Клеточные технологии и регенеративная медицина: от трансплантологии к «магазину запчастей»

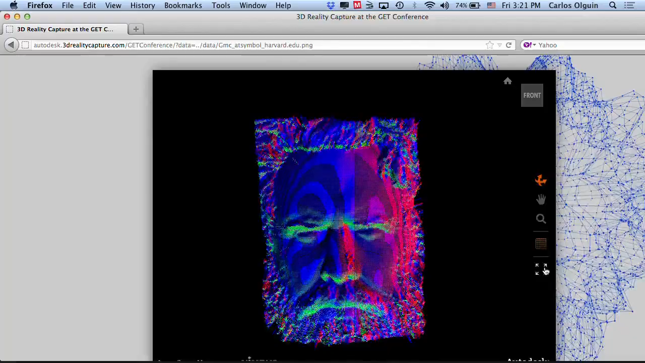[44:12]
Мы сканировали не просто статические изображения, а в движении. И потом мы попросили их сделать разные гримасы.
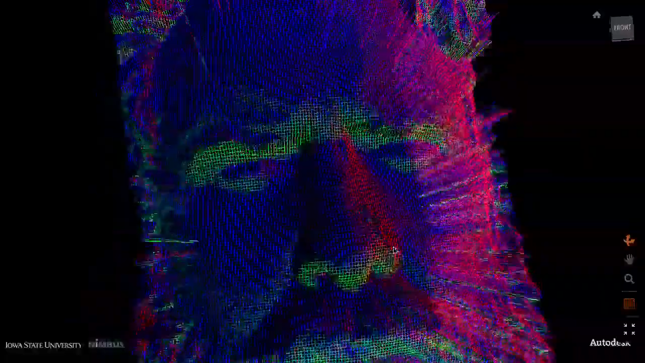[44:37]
то вы можете параметризировать этот массив данных, квантифицировать их и измерить, насколько широка улыбка, допустим, здесь.